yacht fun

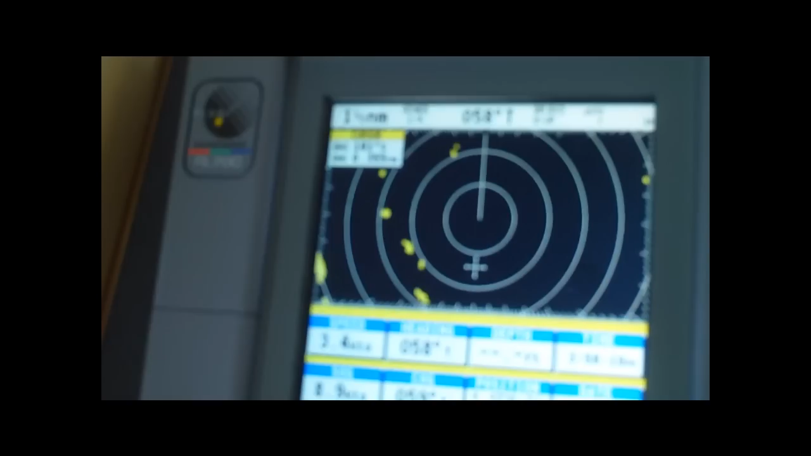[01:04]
Not much going on with the sat nav. Going about 3.5 knots.